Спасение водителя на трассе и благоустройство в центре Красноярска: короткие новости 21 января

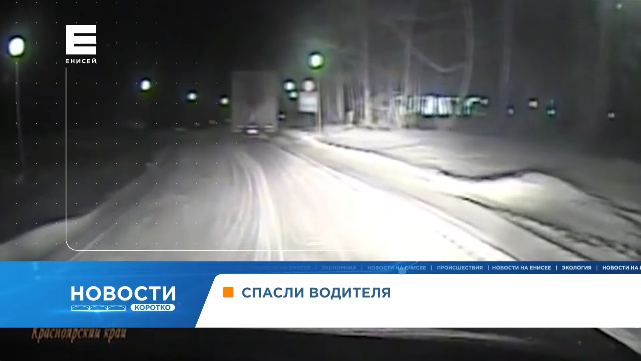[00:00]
В Рыбинском районе полицейские спасли водителя, который едва не замерз на трассе. Мужчина ехал из города Тулун в Красноярск. В дороге у него сломалась печка. Самостоятельно отремонтировать ее не вышло. На улице был 30-градусный мороз.